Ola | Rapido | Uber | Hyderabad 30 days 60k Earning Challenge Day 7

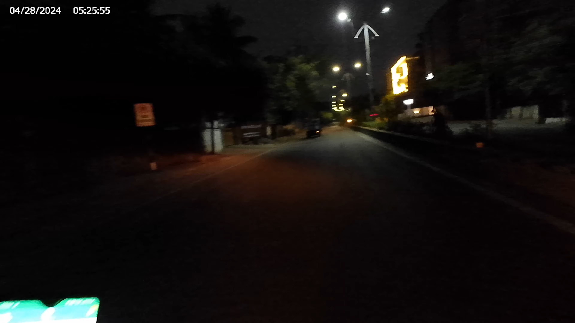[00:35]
ఎగ్జాక్ట్లీ టర్నింగ్ దగ్గర ఇక్కడు రైట్ సైడ్ నుంచి వస్తున్నాడు అనమాట బండి.
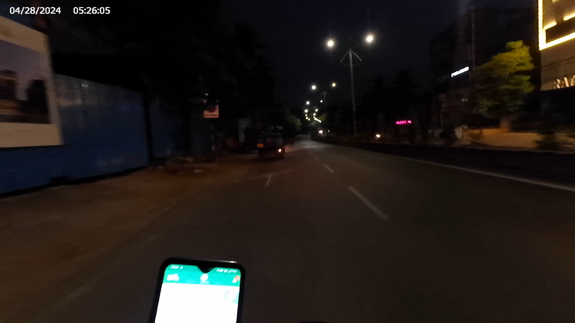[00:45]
రోడ్ డైరెక్ట్ వచ్చి గుద్దేశాడు. గుమ్మస్వాళ్ళు నేను మొత్తం క్రాస్ అయ్యాను రోడ్డు. ఒక లాస్ట్ మినిట్లో గుద్దేశాడు అనమాట.